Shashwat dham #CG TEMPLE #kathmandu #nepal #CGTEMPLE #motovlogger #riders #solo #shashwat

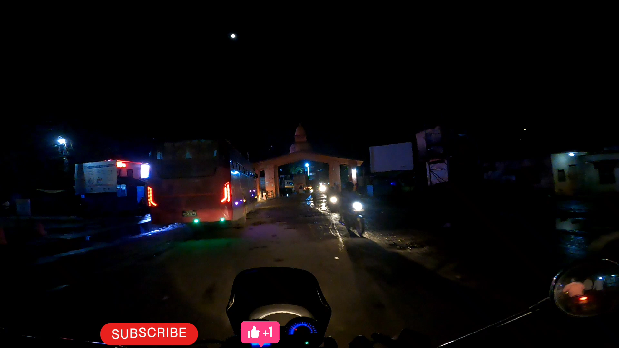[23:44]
तो अभी यहाँ से मैं निकलता हूँ,
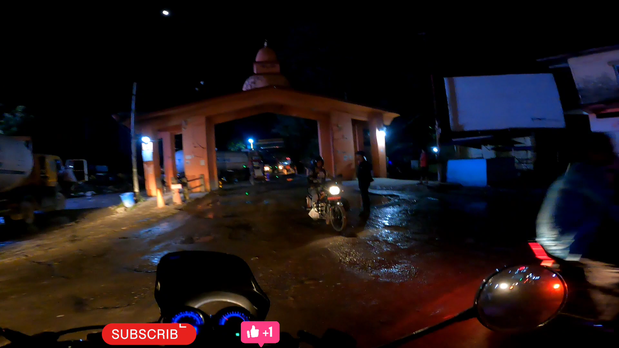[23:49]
लेकिन मैं चाहता हूँ कि एक बार मैं पूछ लूँ, लेकिन यहाँ से निकलना है या नहीं निकलना है ये तो पता नहीं।
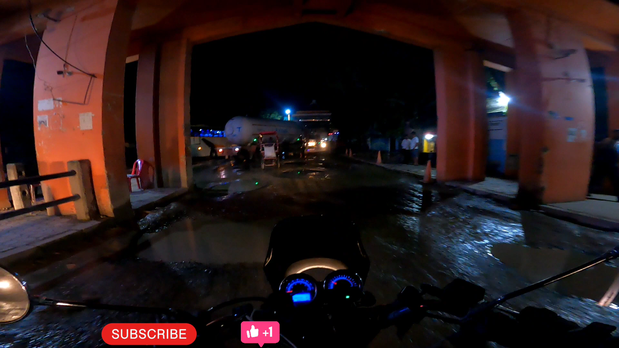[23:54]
रोड देखो यार, बताओ, ये एंट्री गेट है नेपाल बॉर्डर का, ये हालत हो रही है।
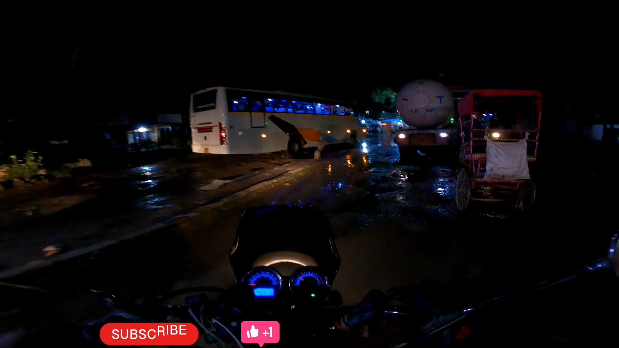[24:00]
अब मैं इसलिए बार बार कह रहा था कि यार देखो देखो देखो, ये नेपाल बॉर्डर का एंट्री गेट है, और पुलिस वाले जो शायद हमें फौज वाले भैया रोक ले, तो इसीलिए मैं यहाँ से निकलता हूँ। अब मैं पूछ लेता हूँ एक बार किसी से भी,